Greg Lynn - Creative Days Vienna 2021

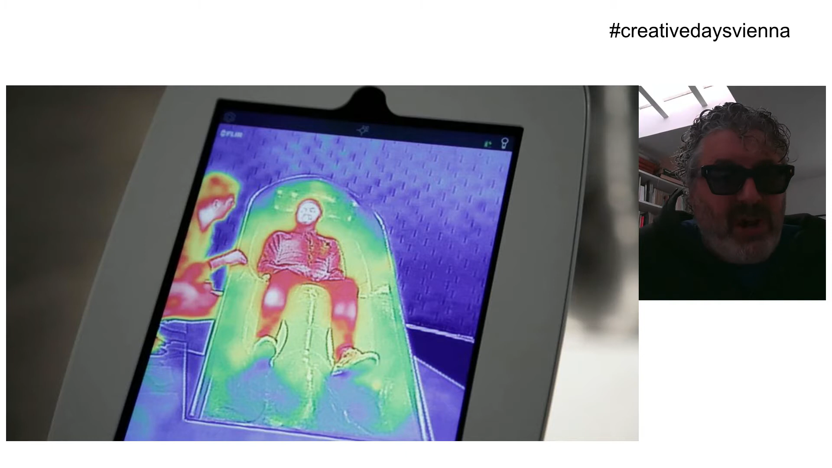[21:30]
And this is a thermal, this is a FLIR thermal camera showing somebody sitting in a chair that was actually custom designed for one player. Next.
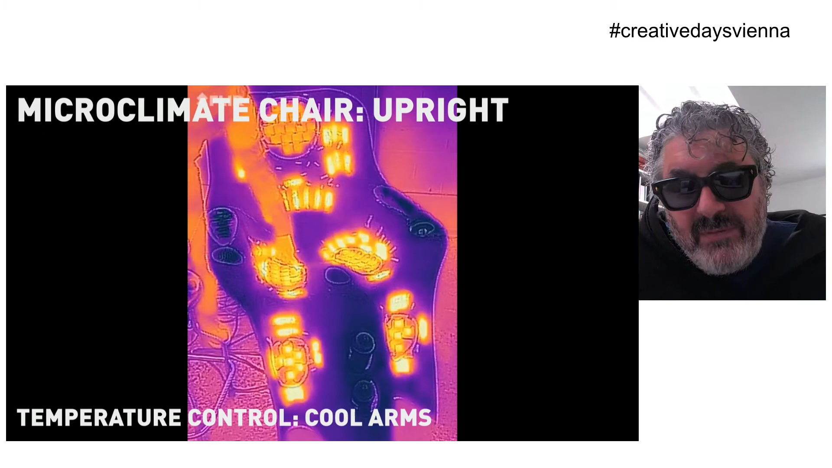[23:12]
it has the Peltier chips, and it also has gel heating. And we even weigh the two water bottles they have to know how much liquid they're ingesting during a game. Next.